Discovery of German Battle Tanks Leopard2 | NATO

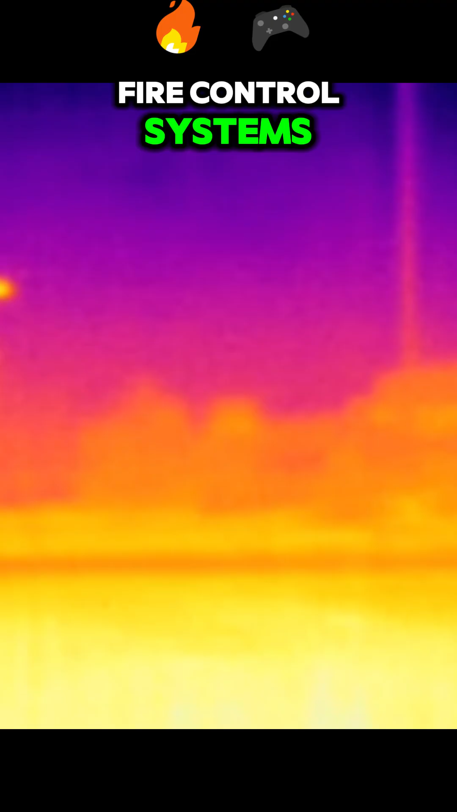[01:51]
thermal imaging, and advanced sensors, allowing for superior target acquisition and engagement capabilities.